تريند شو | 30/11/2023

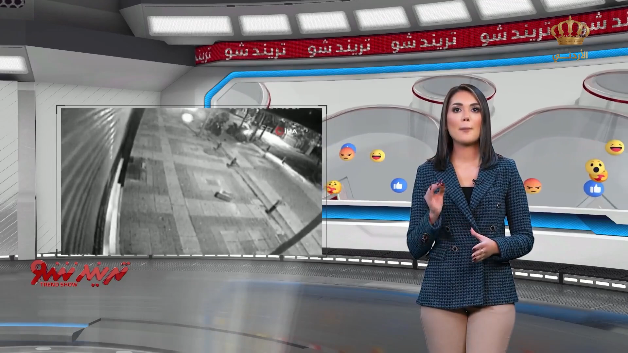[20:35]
عملية السطو على متجر المجوهرات تمت بفتح باب المتجر عن بعد عن طريق جهاز ريموت.
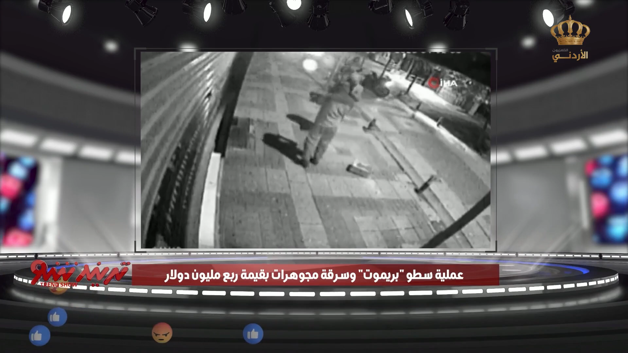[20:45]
الأمر اللي أثار دهشة رواد مواقع التواصل الاجتماعي في تركيا ما تسبب بإعادة مشاركة الفيديو لآلاف المرات، خاصة وأن اللصوص تمكنوا من سرقة مجوهرات ثمنها 250 ألف دولار.